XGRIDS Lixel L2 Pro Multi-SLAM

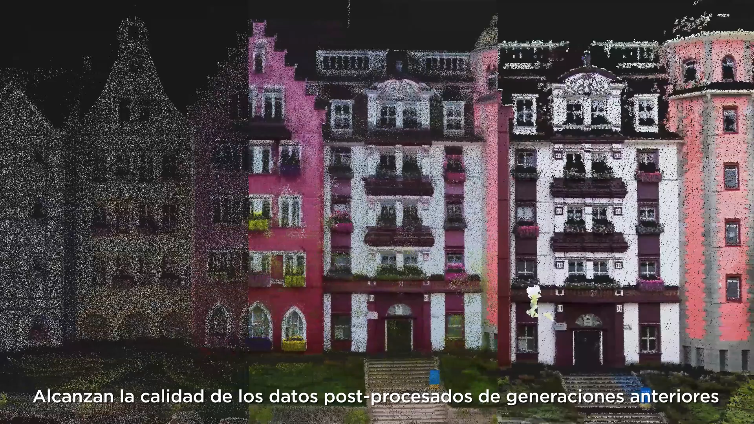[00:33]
L2 Pro's real-time point cloud accuracy and color rendering reach the quality of post-processed data of previous generations,
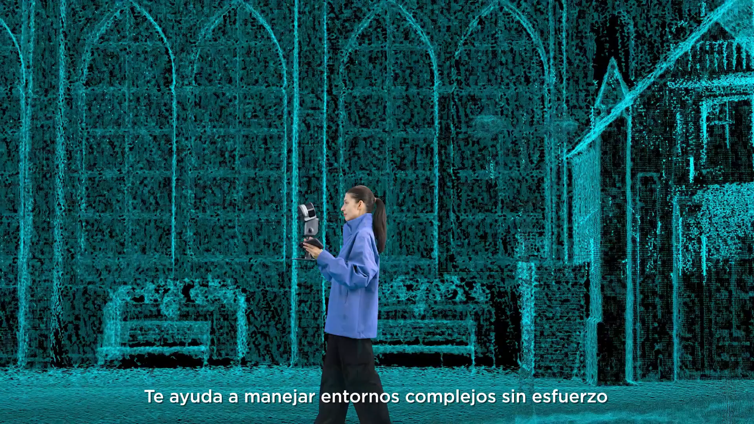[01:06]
No external camera is needed to acquire high-quality point clouds in real-time.